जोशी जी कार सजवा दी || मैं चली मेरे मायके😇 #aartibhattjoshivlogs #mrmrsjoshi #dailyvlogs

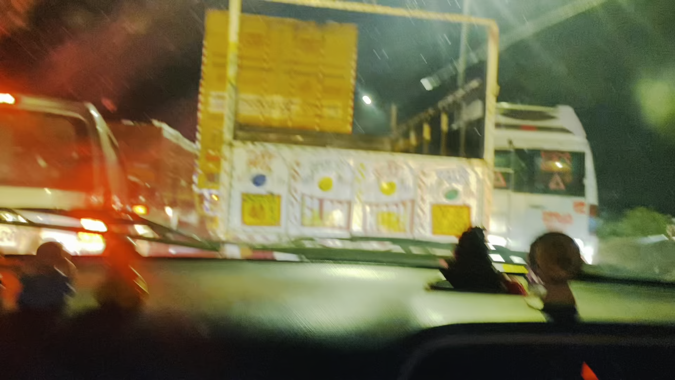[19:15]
12:40 पे अभी हम लोग बहुत गंदे वाले जाम में फंसे हुए हैं, ये गाड़ियाँ कब से हिलने का नाम ही नहीं ले रही।
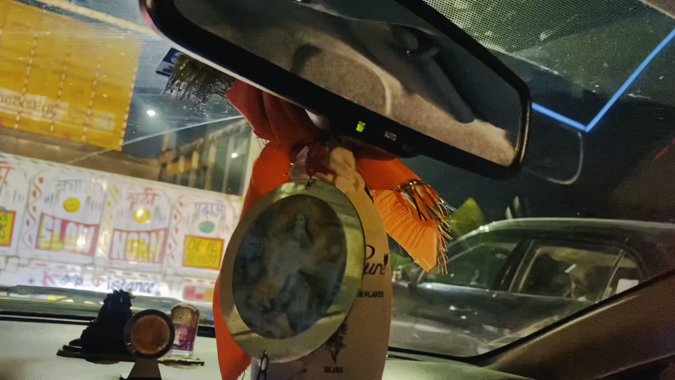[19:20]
चल पड़ो भैया हमें पहुँचने दो,
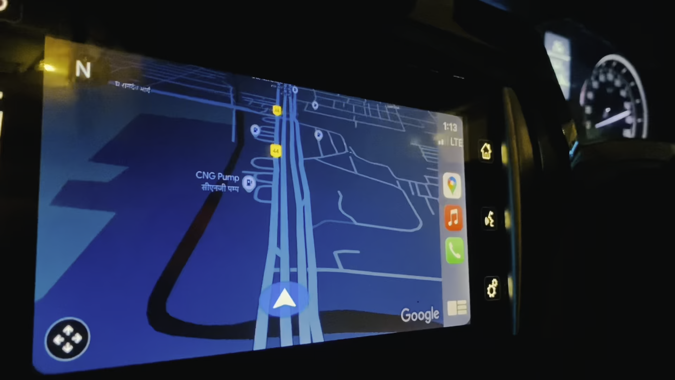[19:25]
1/2 घंटे से ऊपर हो चुका है हमें यहीं फंसे हुए हैं,
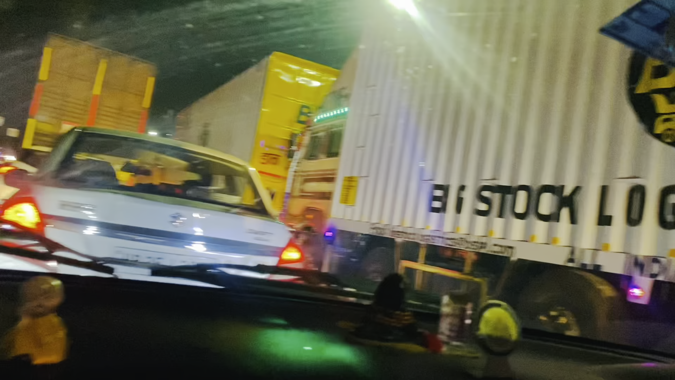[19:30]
चारों तरफ ट्रक की ट्रक। रात का सफर तो भाई कभी मत करो।
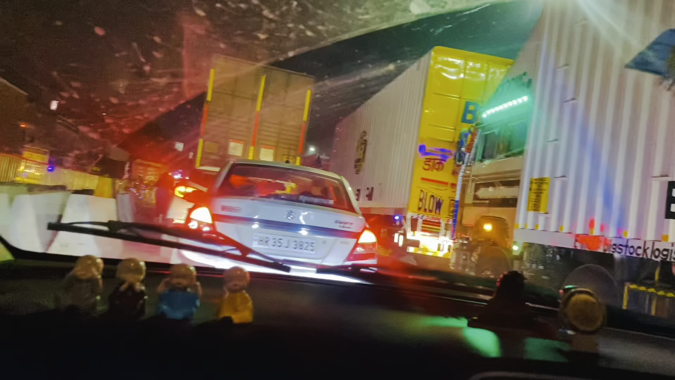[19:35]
अरे गलती कर दी मैंने, रात का ट्रक सफर अच्छा है, पर मैंने वो रास्ता
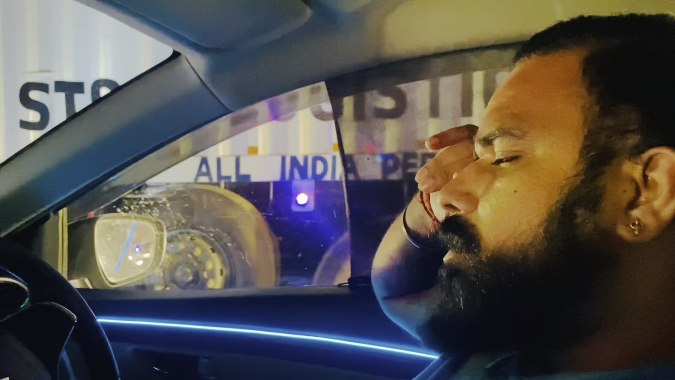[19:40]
पेरिफेरी वाला हाईवे है ना, वो रात को सुनसान होता है, मैं चलो दिल्ली के नहीं साले यहाँ आके फंस गए सिंधु बॉर्डर में।
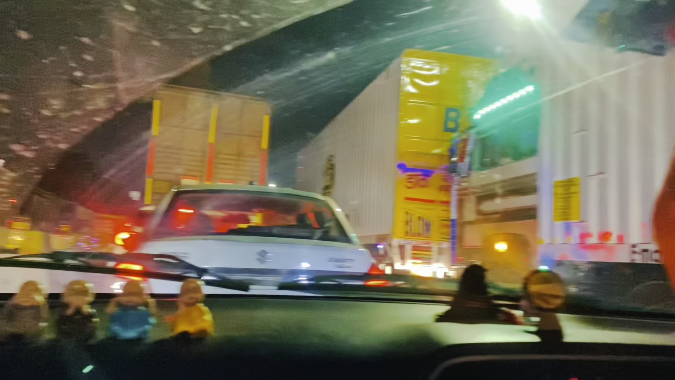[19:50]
चारों तरफ ट्रक की ट्रक है, अब नहीं हम पहुंचने वाले टाइम पे, अब तो बेटाइम तो पहले ही था, अब और भी ज्यादा बेटाइम हो गया।
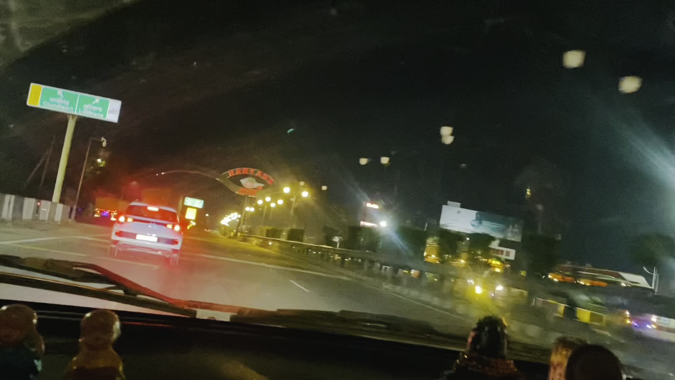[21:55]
4:30 अभी हम लोग पहुंच चुके हैं अंबाला हरियाणा।